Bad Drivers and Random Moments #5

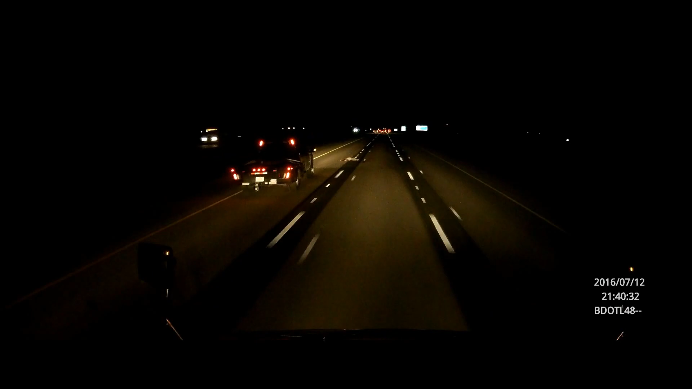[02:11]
Here in the road. Let's see how bad the damage is. Oh, it doesn't look like I think they're too damaged. Oh, no. It's this guy.